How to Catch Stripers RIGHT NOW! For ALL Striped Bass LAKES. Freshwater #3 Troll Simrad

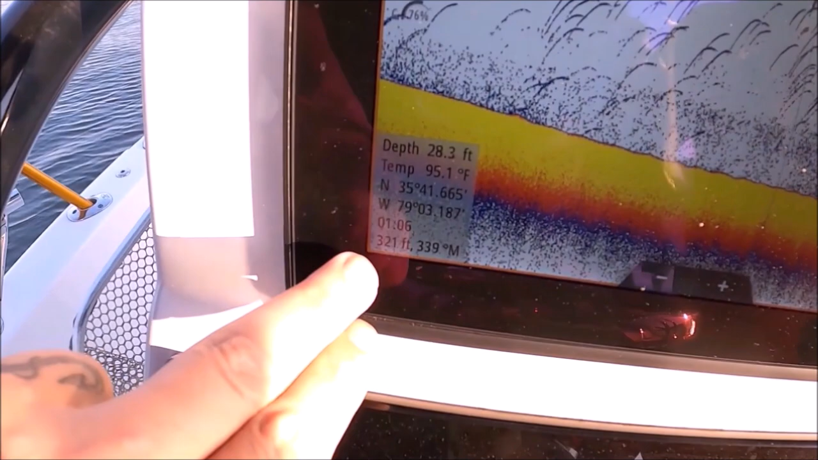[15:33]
On screen: depth 28.3 ft, water 95.1°F
foot and it gives you an idea of how far away from you are if you want to put a waypoint on that just go ahead and do your check waypoint
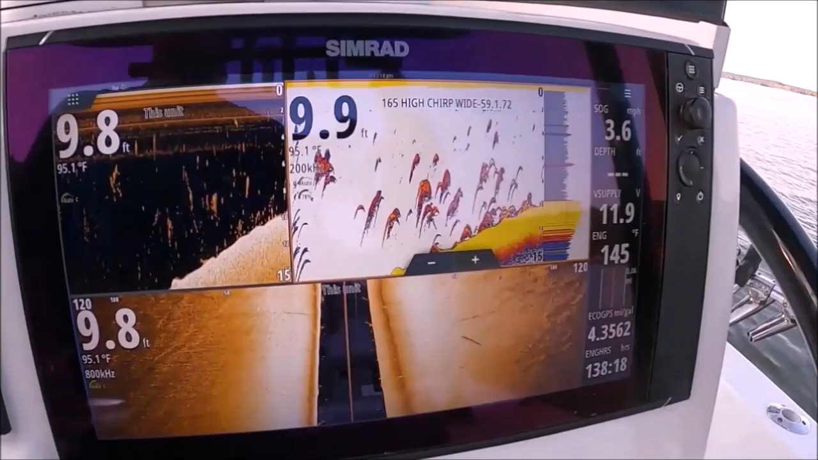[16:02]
On screen: water 95.1°F
we need a cut bait fish right here
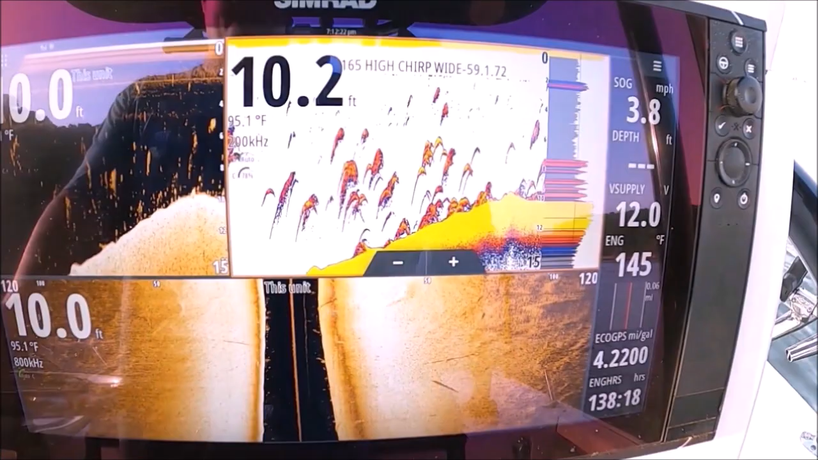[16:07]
On screen: water 95.1°F
we need to anchor up look at that steve
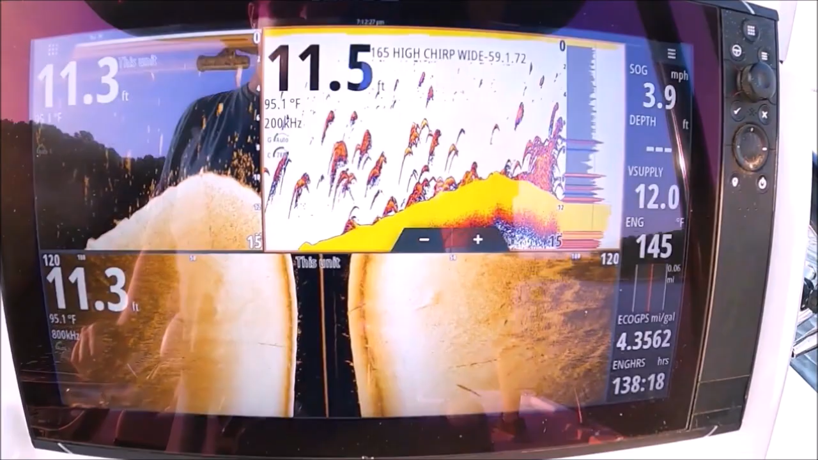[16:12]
On screen: water 95.1°F, speed 3.9 mph
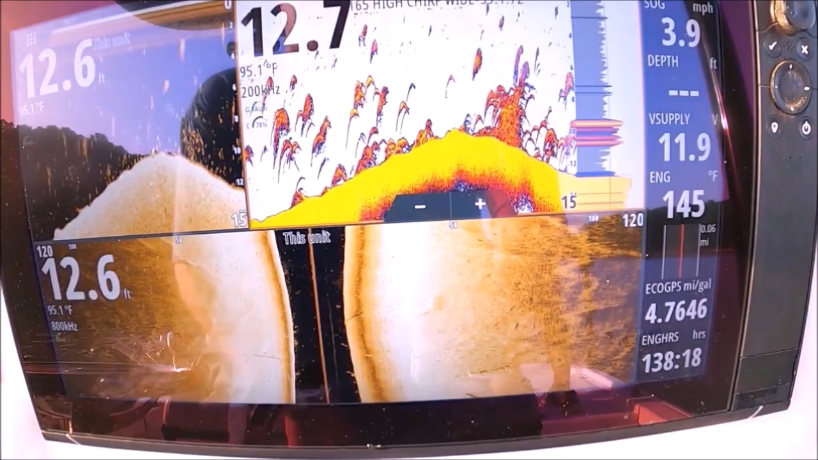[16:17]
On screen: water 95.1°F, speed 3.9 mph
holy cow wow i need to set a waypoint on that
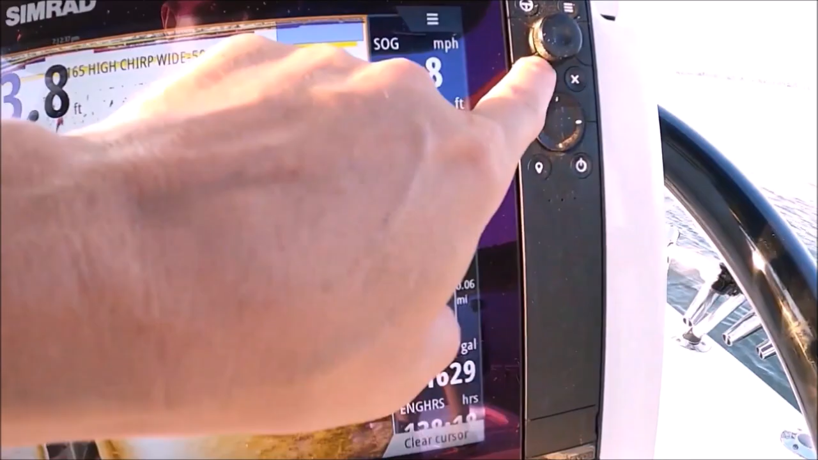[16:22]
all right so normally what i would do if i if i was out here and had enough time to have bait and stuff